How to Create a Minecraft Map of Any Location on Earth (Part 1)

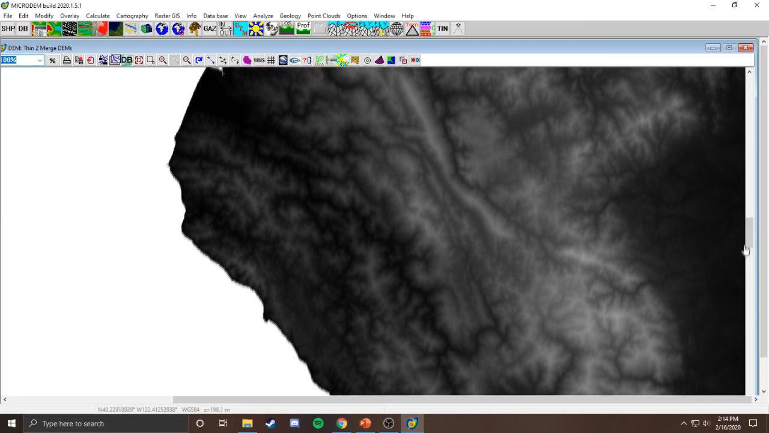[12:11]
So now we can go to file, save map as image,